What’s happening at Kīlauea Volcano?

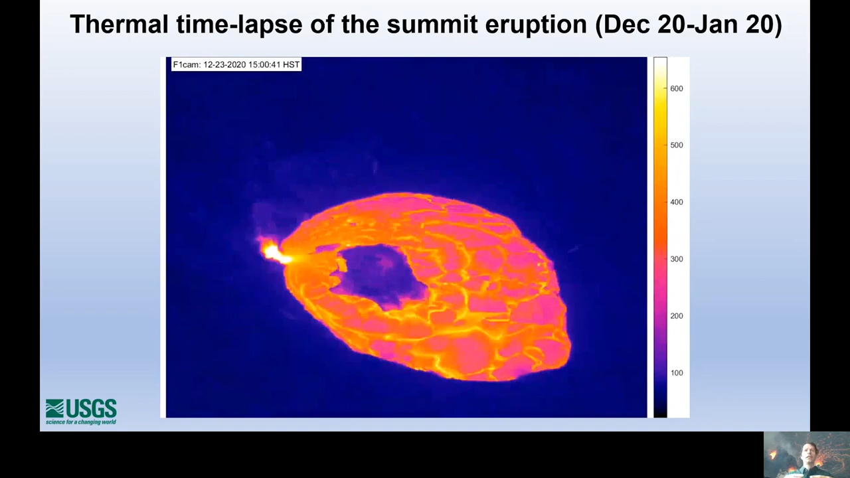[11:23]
And the active lava on the surface is really just limited to the western part of the lake. Watch that again. So here we have this rapid emplacement of the lake, of the lava lake. We have this northern fissure that's active. We have this island that's moving around in the currents.
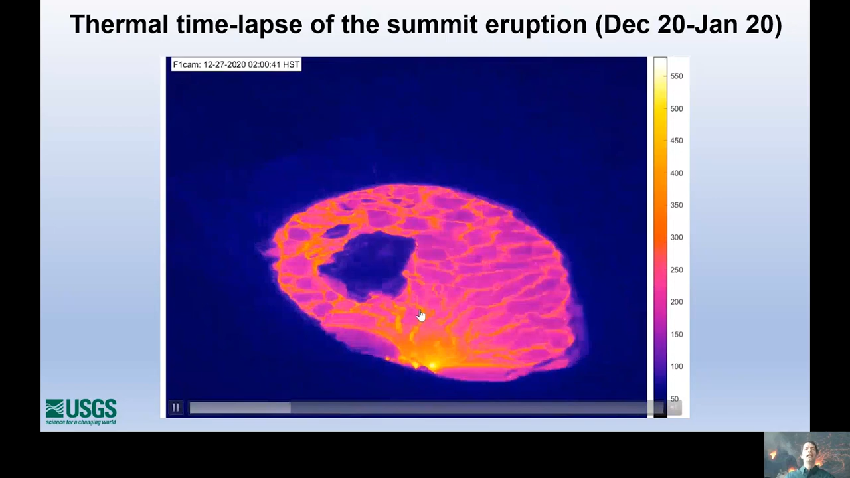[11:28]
Then we have the shift to the western fissure here at the bottom of the image. And then we'll start to see, just a little bit, we'll start to see the eastern side of the lake start to solidify. This happens around the 8th of January.
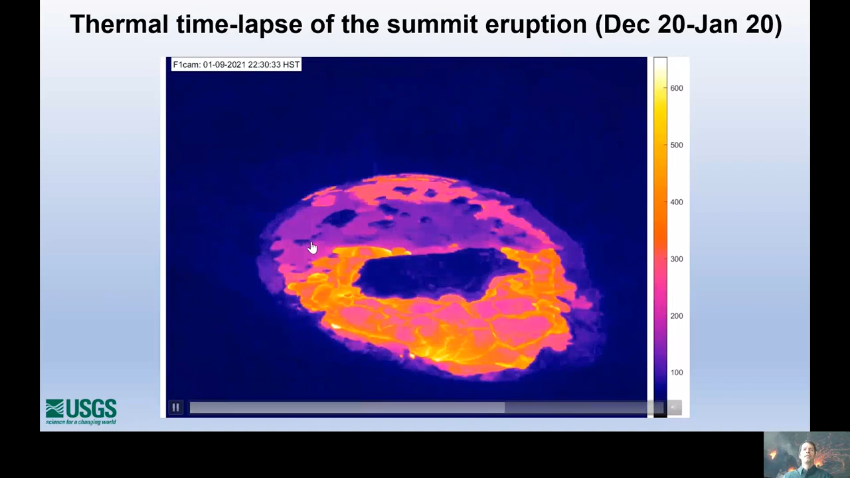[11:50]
So then we have active lava that's more or less limited to the western part of the lake here.